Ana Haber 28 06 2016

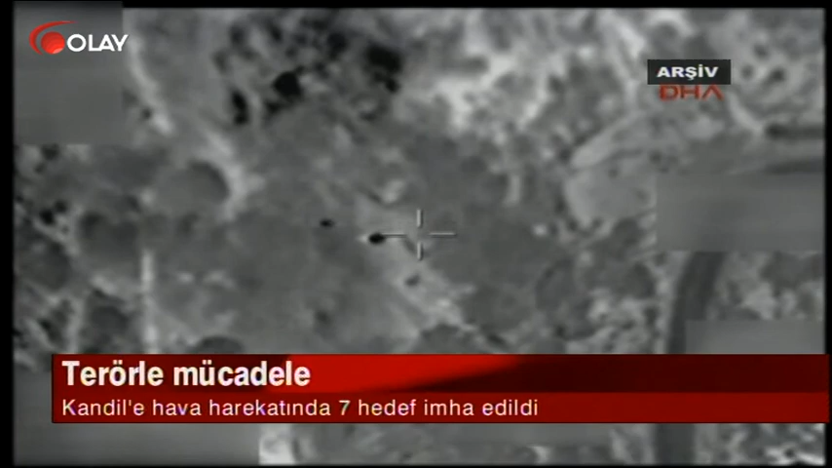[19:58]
Pazartesi günü Kandil'de teröristlerin de içinde bulunduğu sığınak ve barınaklardan oluşan 7 hedef ateş altına alınarak imha edildi.
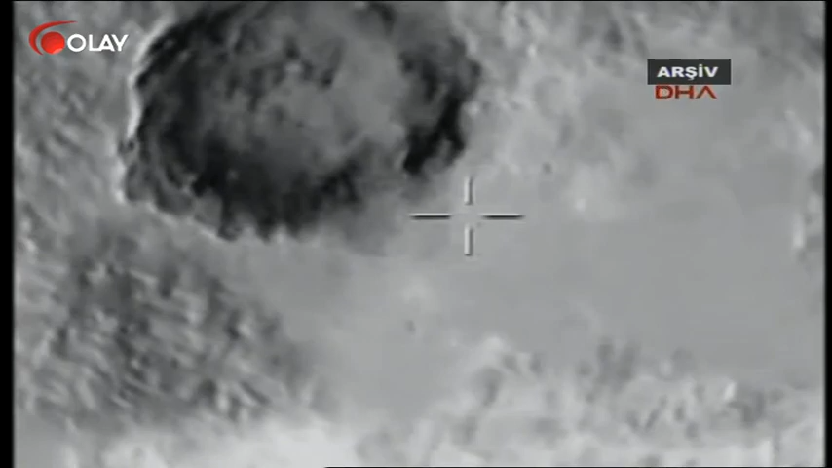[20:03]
Suriye sınırında yine hareketli saatler yaşandı. Türkiye'ye ateş hazırlığında olduğu tespit edilen 35 IŞİD hedefi karadan ve havadan vuruldu.
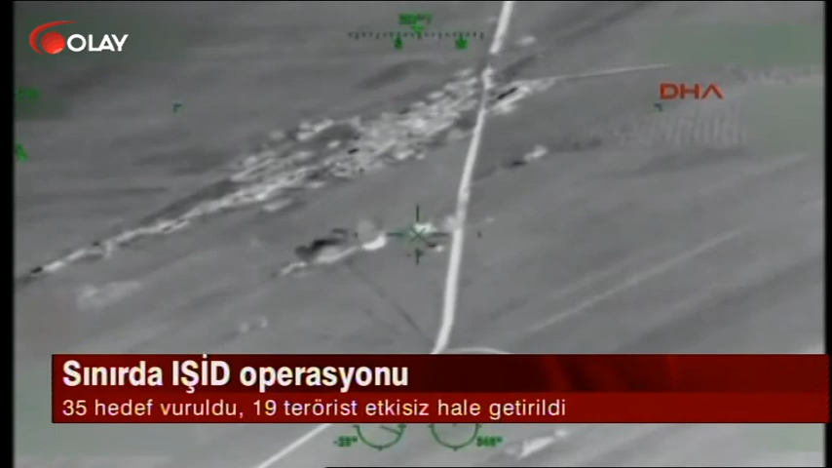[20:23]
Terör örgütüne ait silah mevzileri, Katyuşa ve Havan silahlarından oluşan 35 hedef,